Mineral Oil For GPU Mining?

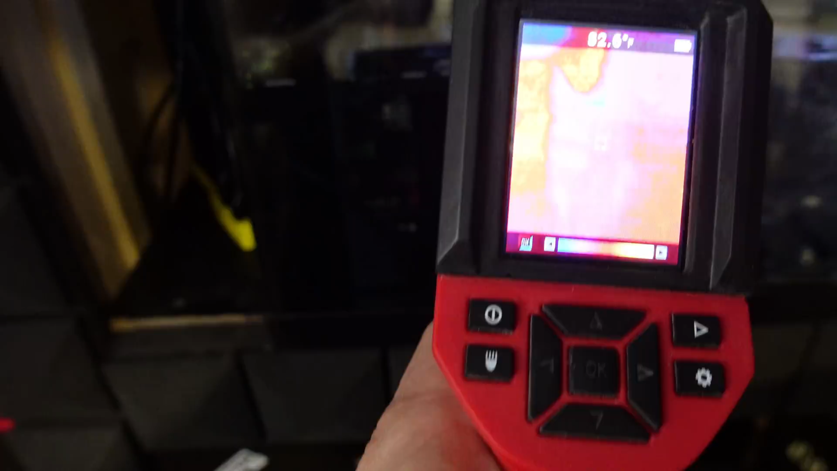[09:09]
Right here on the pipe, we are looking at 89 degrees.
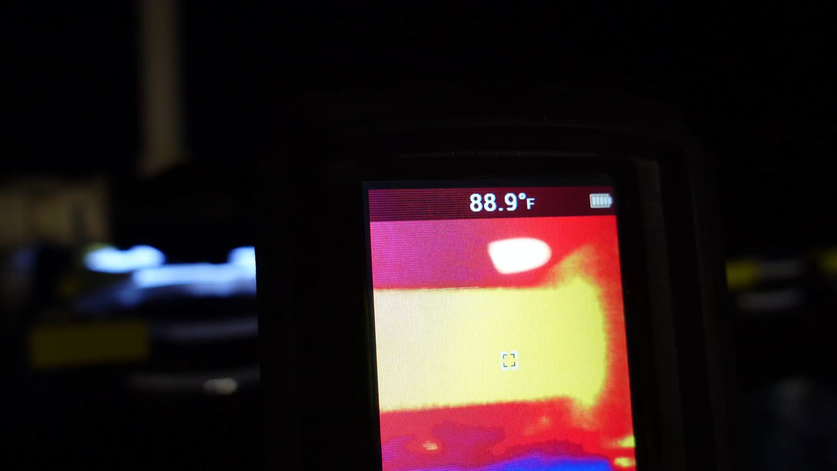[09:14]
On screen: spot 88.9°F
So, it's definitely cooling through the fans, which is cool.